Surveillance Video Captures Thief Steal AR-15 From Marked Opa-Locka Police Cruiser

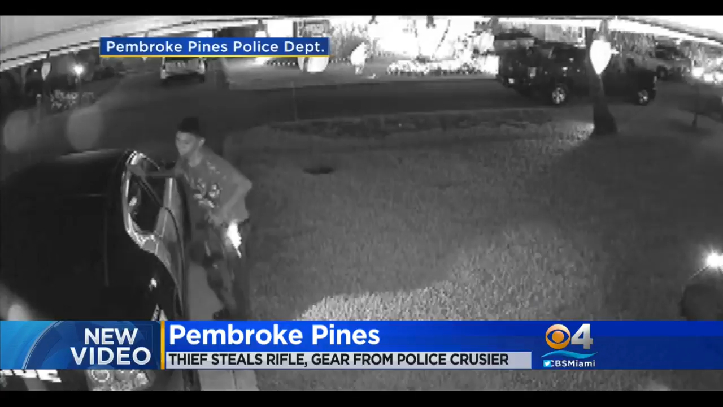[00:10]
INVESTIGATORS SAY THE THIEF MADE OFF WITH AN AR-15 ASSAULT RIFLE, THREE LOADED MAGAZINES, A TACTICAL VEST WITH POLICE MARKINGS, AND A TASER AMONG OTHER THINGS. THE SUSPECT HAS A VISIBLE TATTOO ON HIS RIGHT ARM.